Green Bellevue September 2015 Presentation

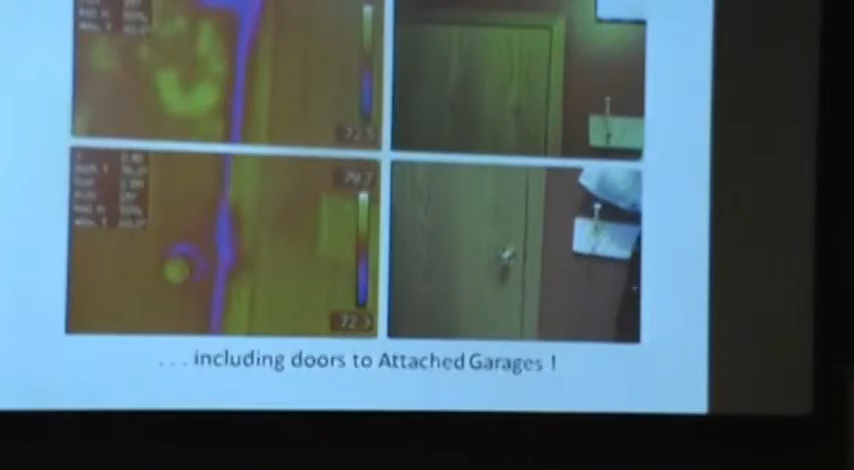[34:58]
But, the concern of this room, this door, is to the attached garage.
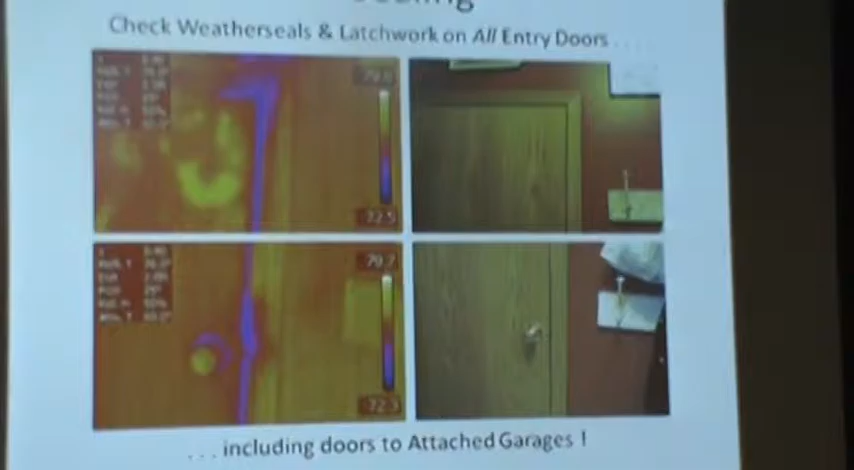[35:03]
And, like I said, just like your attic door to the outside, so should your garage door.
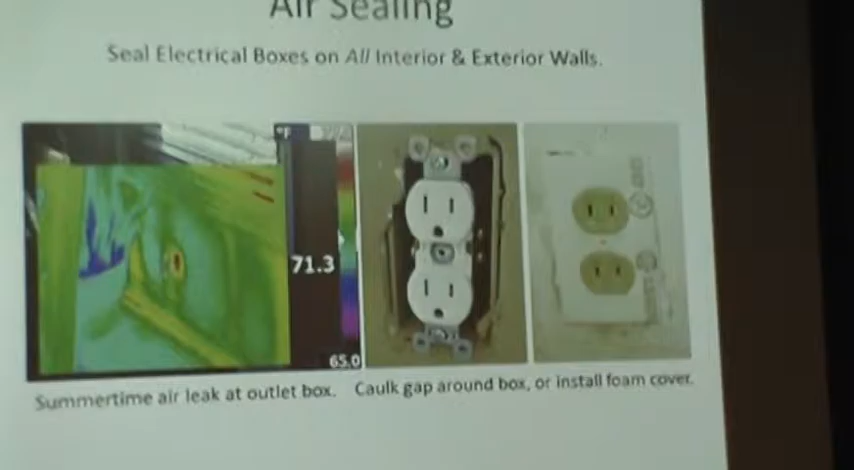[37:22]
Well, the middle photo shows you've got a gap in between the box and your drywall. If you look a little further, you can see that there's holes where the wires come in, weren't sealed.
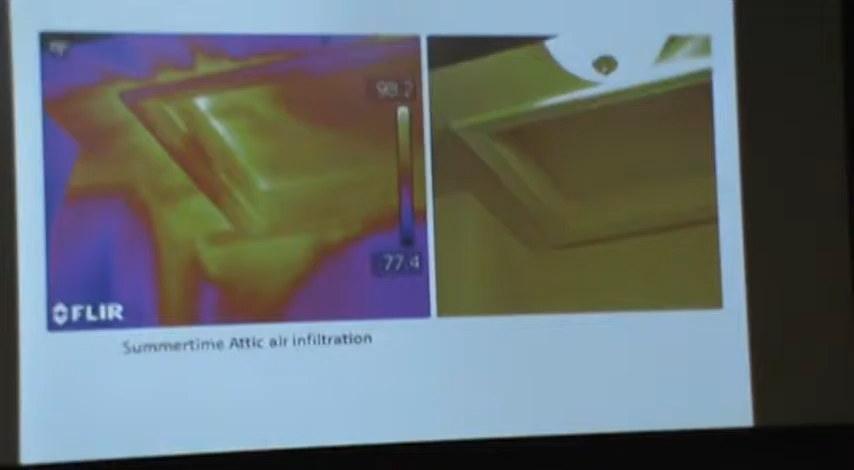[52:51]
Your attic hatch separates the living area from the attic.
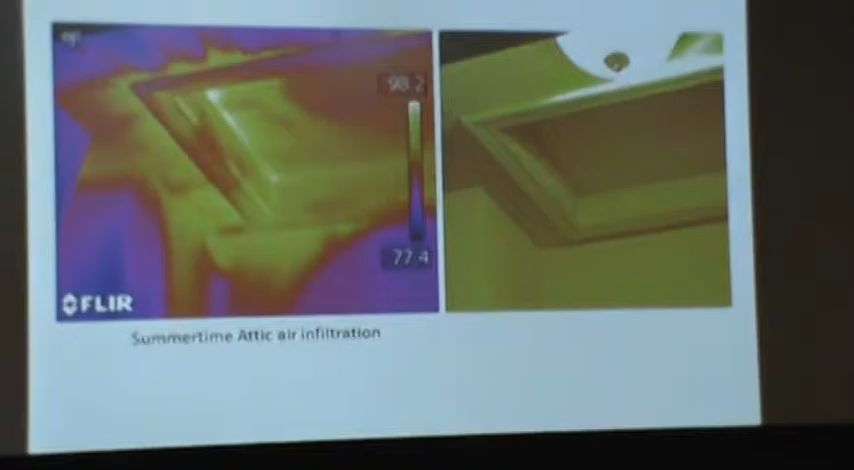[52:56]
All sorts of air leaks there. Weather strip. And, make sure it's got insulation on the top of the lid. Secured.
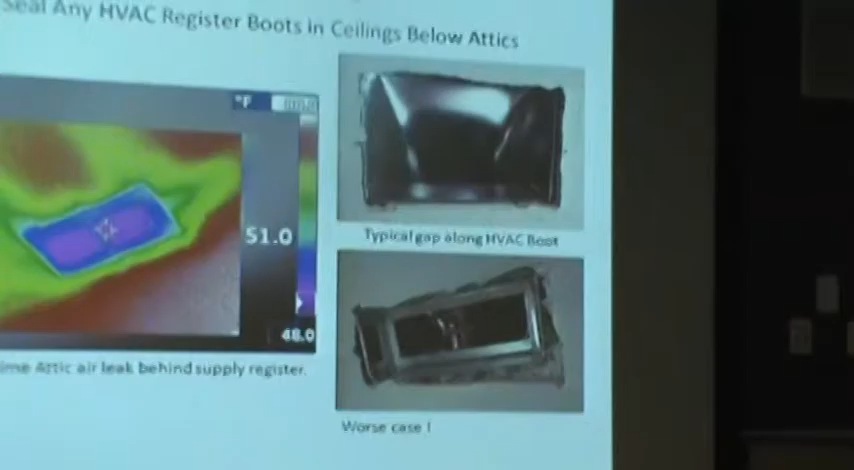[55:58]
they too should be... The boot, the metal boot, the housing in the wall, or the ceiling, should be sealed to the drywall. That's a picture of a winter situation.
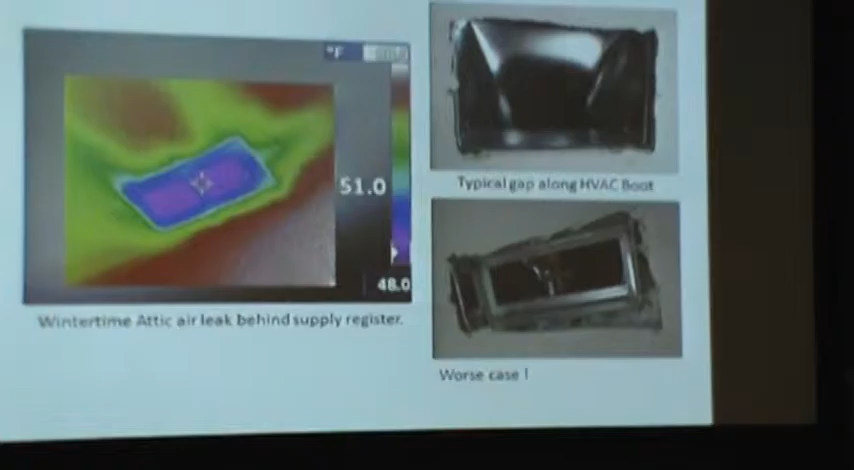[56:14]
On screen: scale bottom 48.0°F
Cold attic air is seeping in alongside of the boot and coming into the house.
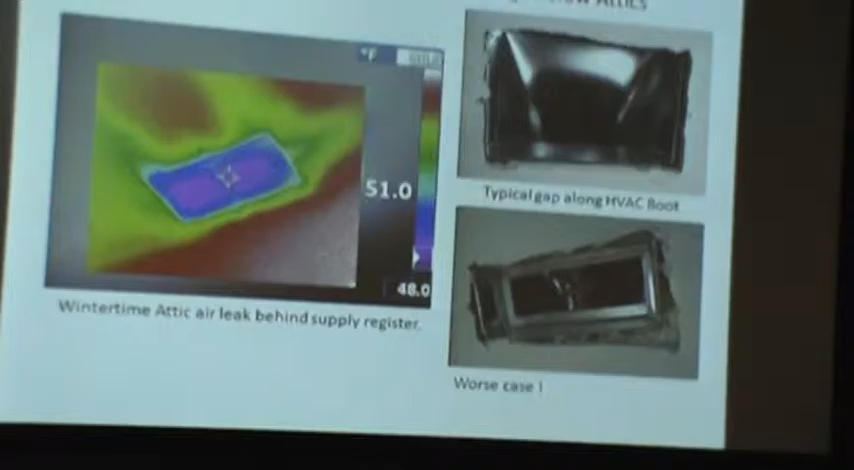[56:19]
On screen: scale bottom 48.0°F
And, along with attic air,
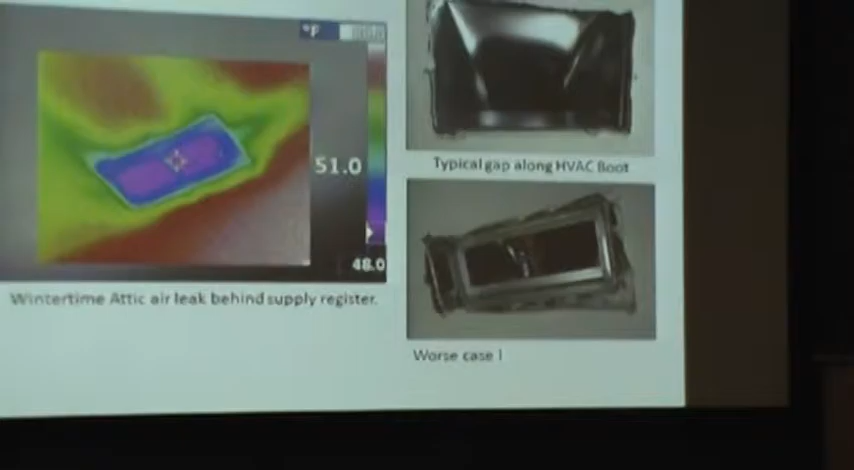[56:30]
And, just last year I saw about the worst ever.
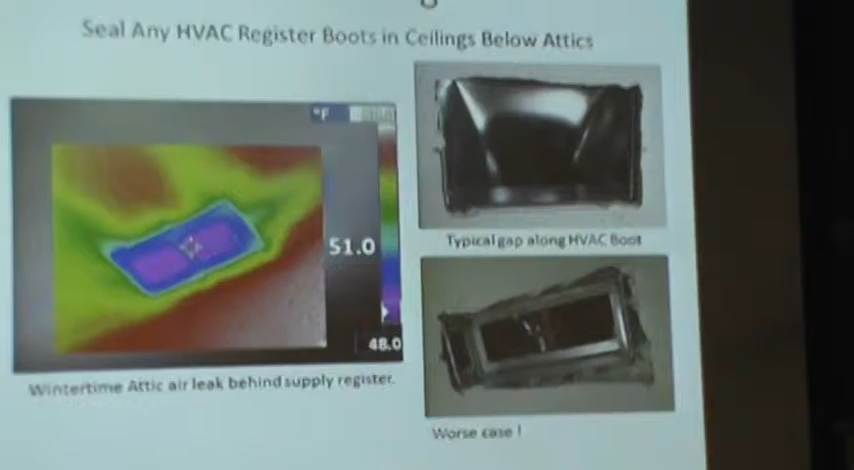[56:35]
On screen: scale bottom 48.0°F
There's about an inch and a half gap in the place. I don't... I can't recall it.
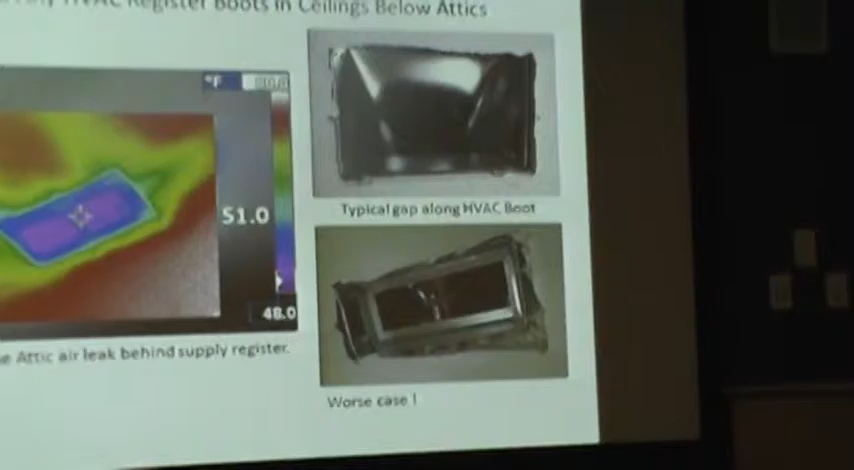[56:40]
What is that? What is that? What part of the attic is that? Oh, this is...
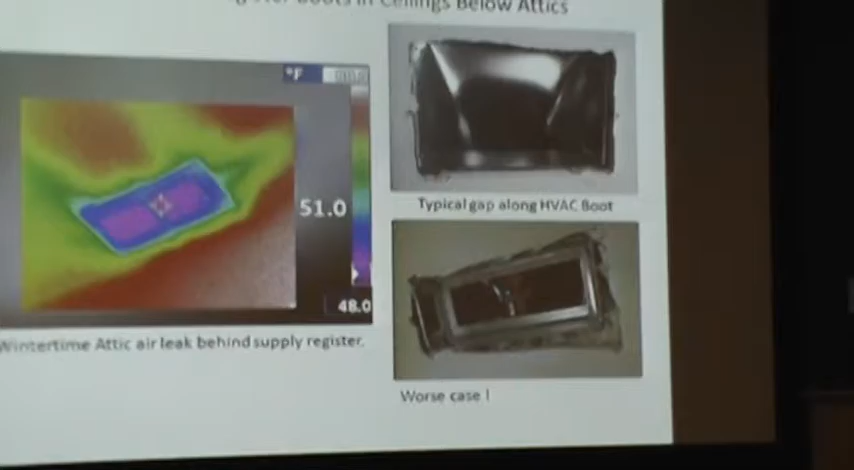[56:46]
We have some houses, like the second floor house, might have heat registers in the ceiling.
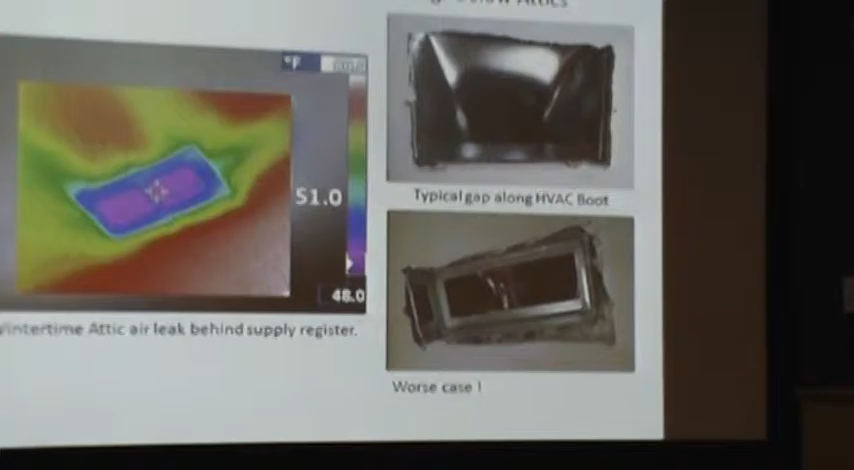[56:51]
You've got large rectangular ones here.
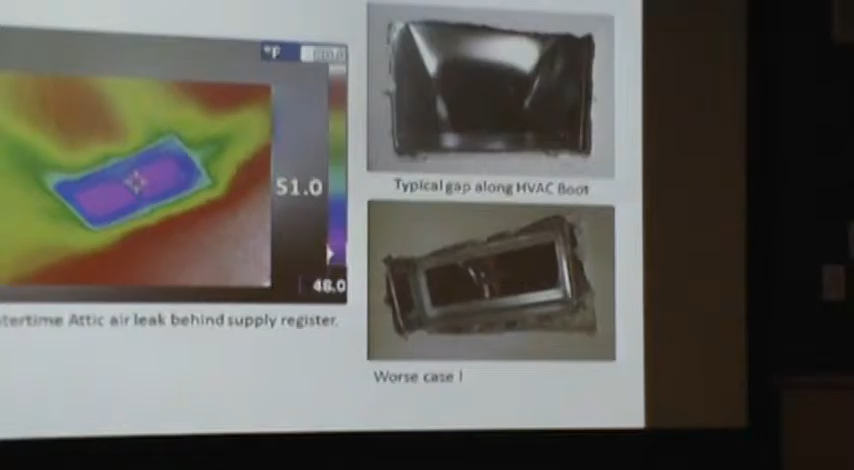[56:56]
But behind it are the ducts feeding the register and it's got a metal housing.
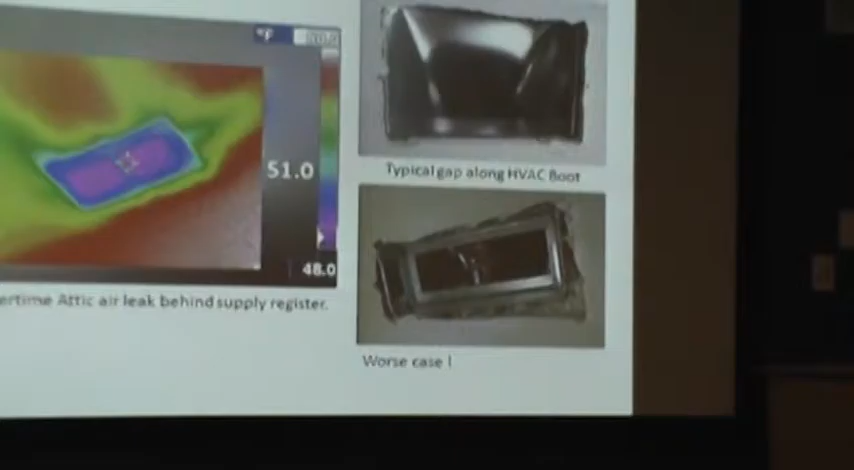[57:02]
And that metal housing we call the boot.